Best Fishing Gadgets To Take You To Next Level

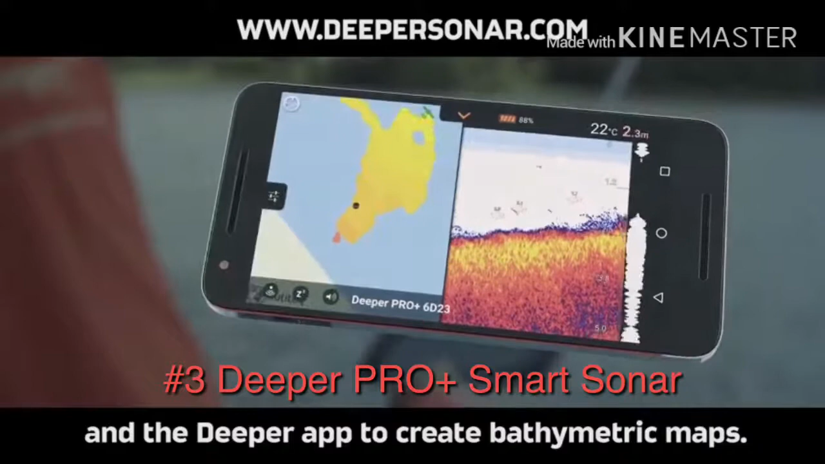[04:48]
On screen: depth 2.3 m, water 22°C
Thank you. Enable boat mode, then map out your favorite locations.
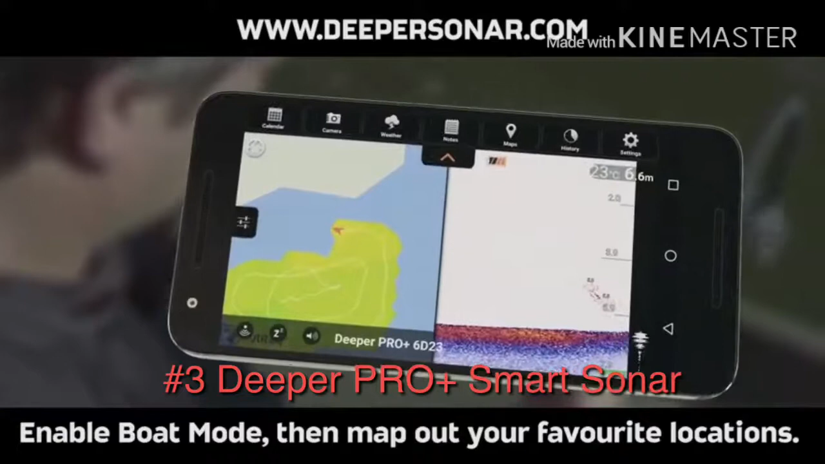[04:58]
On screen: depth 6.6 m, water 23°C
Draw a bathymetric map right from your boat.